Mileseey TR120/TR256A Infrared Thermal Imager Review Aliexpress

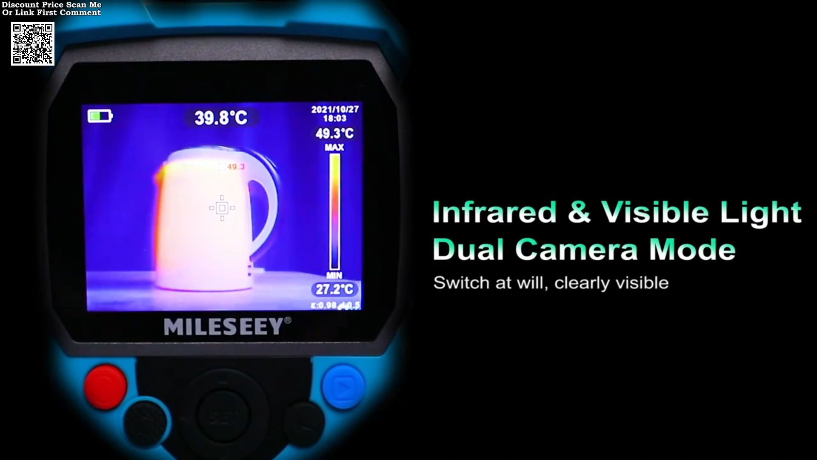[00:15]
On screen: spot 39.8°C
With a temperature range spanning from dash 20 degrees Celsius to 450 degrees Celsius,
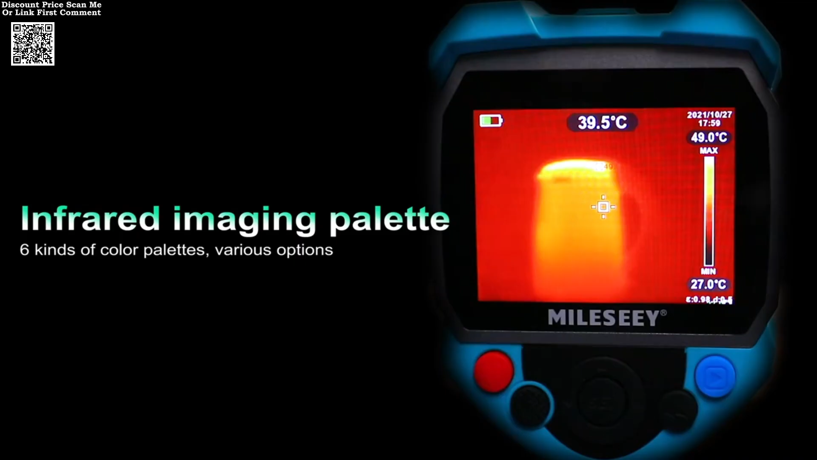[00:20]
On screen: spot 39.5°C
this thermal camera is ideal for detecting high temperatures in various settings.
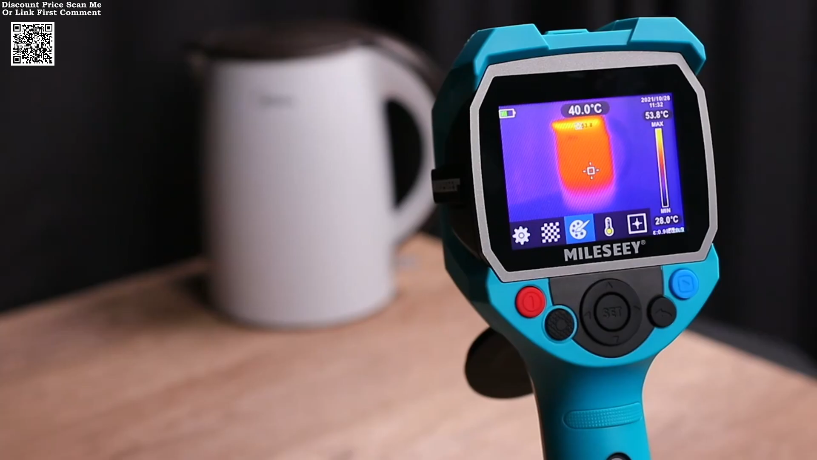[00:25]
The 50 by 63.4 degrees field of view ensures comprehensive coverage, making it perfect for tasks such as plumbing, heating, and electrical inspections.
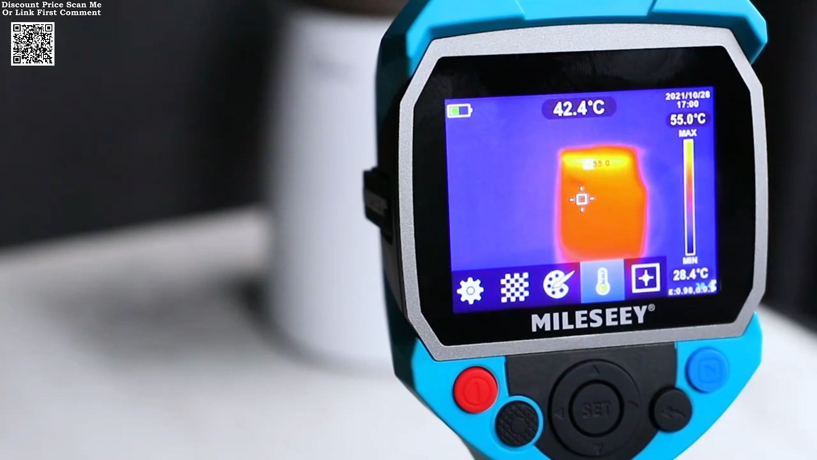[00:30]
On screen: spot 42.4°C
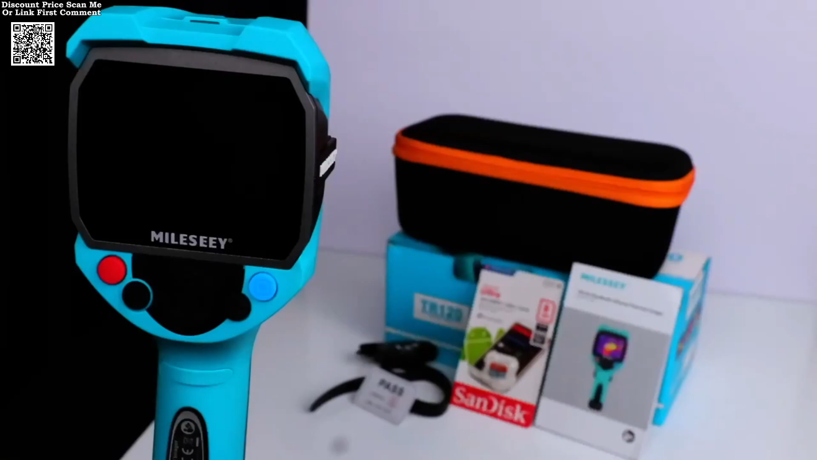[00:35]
The device's high sensitivity and accuracy make it a reliable choice for professionals and DIY enthusiasts alike.
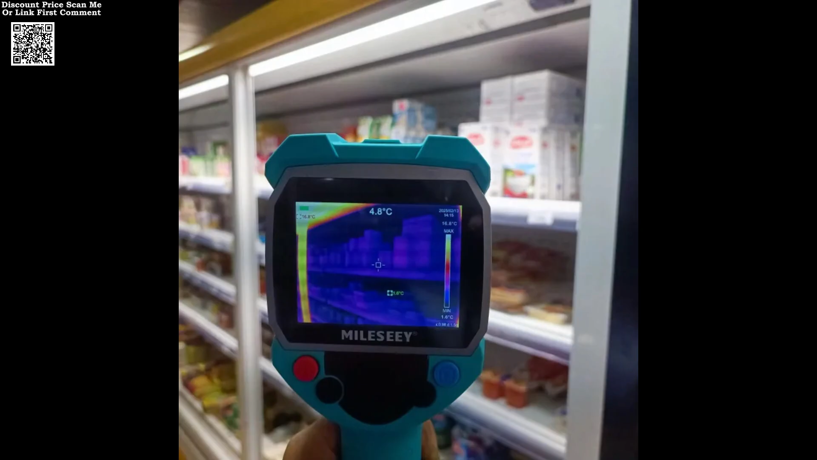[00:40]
On screen: spot 4.8°C
The MILES-CTR-120 infrared thermal imager is not just about precision, it's also about convenience. The device comes with a 10-hour battery life, allowing you to work for extended periods without interruption.
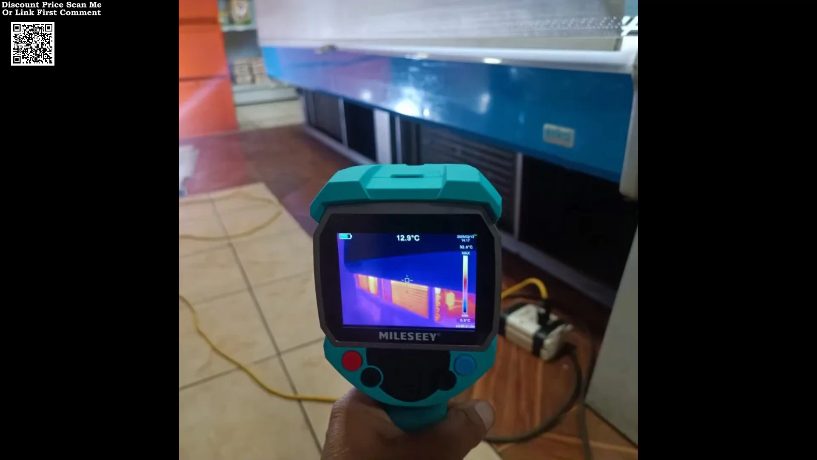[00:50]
The USB cable connectivity enables easy data transfer to a computer, where you can store up to 2,000 pictures.